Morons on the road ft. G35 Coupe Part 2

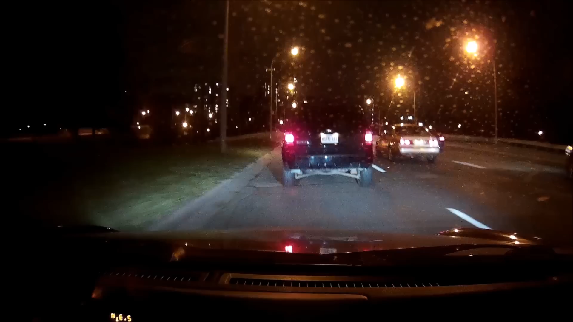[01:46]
All right, man. I'm not messing your back. All right, man. Dumbass fucking bitch in a fucking Beetle Stupid ass driving 34 in a 50 zone 60 zone actually Wow look at this fucking idiot Where do you fucking come from? Woman ass driver yo
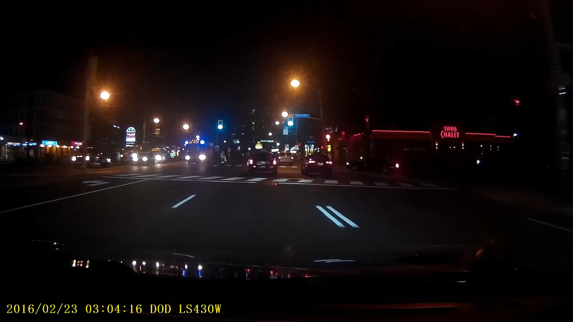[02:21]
What a bunch of idiots No pylons, nothing, just standing in the fast lane In the middle of an intersection Whoa fuck